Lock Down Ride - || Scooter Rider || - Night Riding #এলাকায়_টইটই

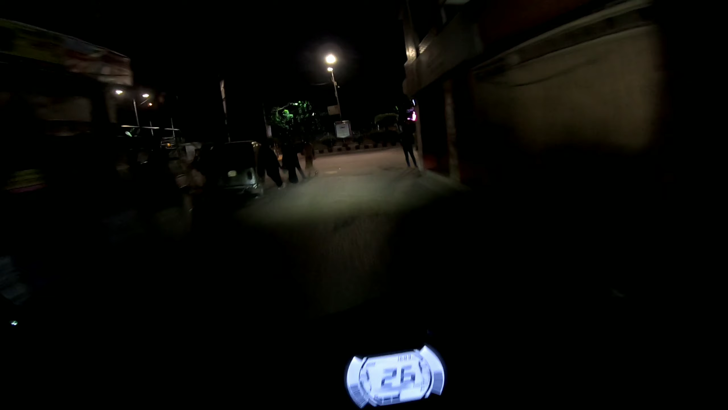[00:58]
হইলাম আমি জানি আশেপাশে হচ্ছে পুলিশ একটু ডিস্টার্ব করতেছে যেদিকে সনিক সিগনাল তো
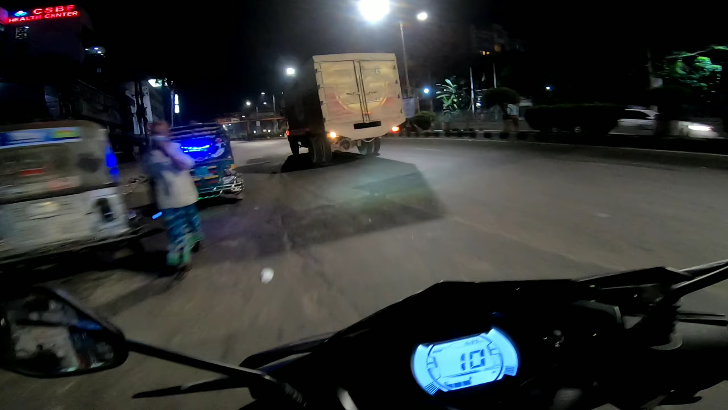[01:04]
আমি মেইন রোডে বাইক চালাবো না এইখান দিয়ে জাস্ট বের হয়ে
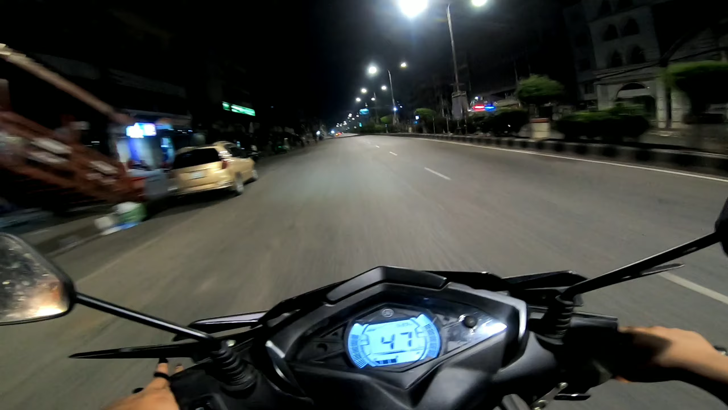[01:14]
এখন এলাকাতেই ঢুকে যাবো আবার আমার মতো টুকিটাকি কয়েকজন বাইকার বের হয়েছে অলরেডি
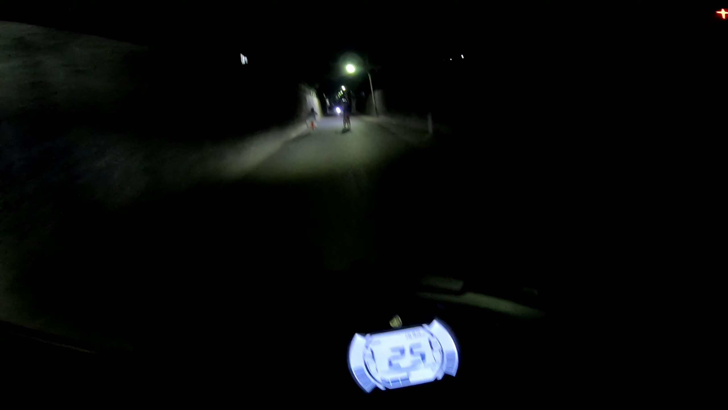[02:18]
এইটা হচ্ছে আমার আরেকটা ফেভারিট রাস্তা গির্জার রোড অনেকেই চিনেন এই রোডটা ম্যাক্সিমাম টাইম নিজে থাকে
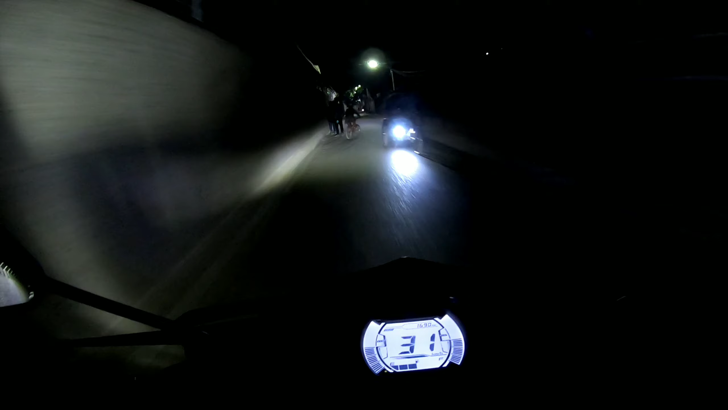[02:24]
বাচ্চারাও বের হয়েছে কি করবো রাস্তেই যে ঢুকে যায় সবাই
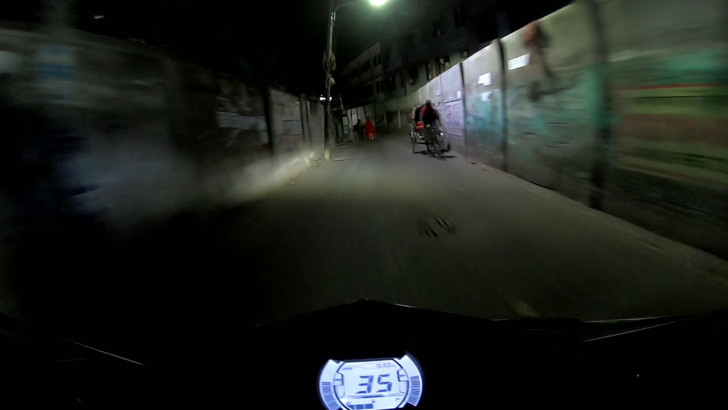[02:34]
তো আমি এখান দিয়ে রাইড করে বেশি দূর যাচ্ছি না তো এটাই হচ্ছে আমার শেষ সীমানা সামনে একটা
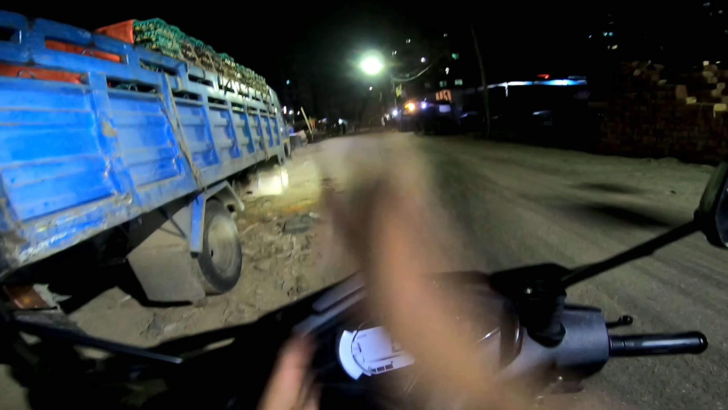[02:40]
পুলিশ চেকপোস্ট আছে আমি জানি তো এখান থেকে হচ্ছে ভাগলপুর দিব যে রাস্তা দিয়ে এসেছি সেই রাস্তা দিয়ে যাই